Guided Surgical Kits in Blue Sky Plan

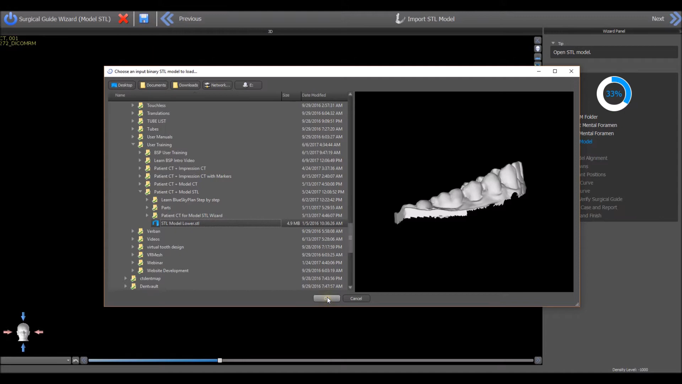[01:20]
mark the teeth to perform the merge, select the relevant virtual tooth and then press the select implant button.